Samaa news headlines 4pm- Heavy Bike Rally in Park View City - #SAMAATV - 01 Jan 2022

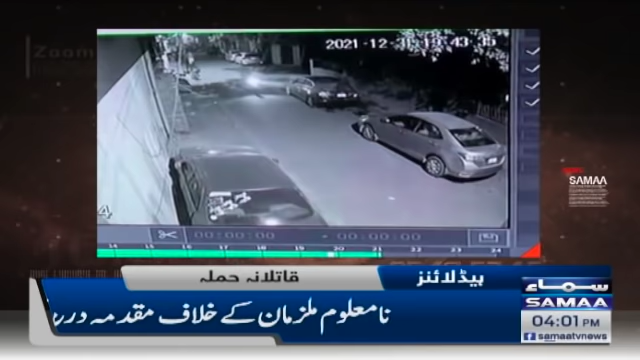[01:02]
چلائیں ملزمان نے کالی جیکٹس پہن رکھی تھی نامالو ملزمان کے خلاف مقدمہ درج